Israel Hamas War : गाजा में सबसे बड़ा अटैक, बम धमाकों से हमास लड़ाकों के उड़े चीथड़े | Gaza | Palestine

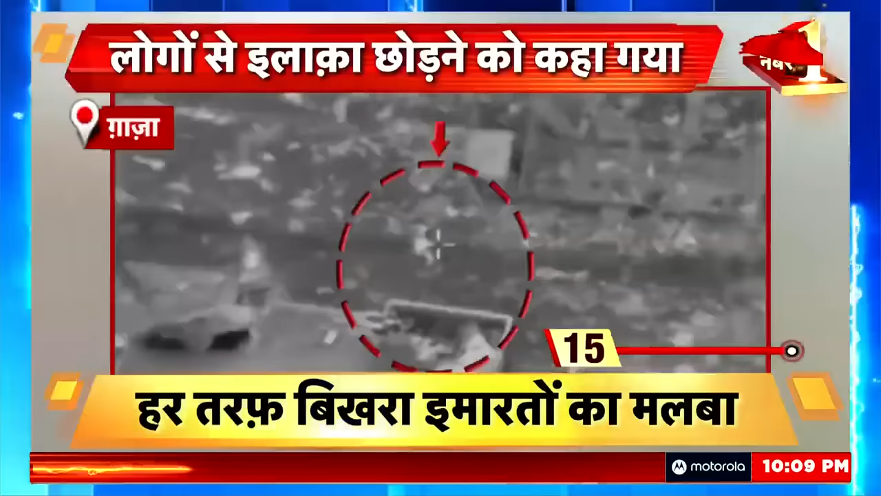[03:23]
ہیں اور دعویٰ کے مطابق اسی وجہ سے اسرائیل کی سینہ نے اس علاقے پر بم برسائے اور ہر جگہ تباہی مچا دی دعویٰ کے مطابق ہوای حملے میں کئی لوگ غائل ہو گئے جنہیں اسپطال میں بھرتی کر آیا گیا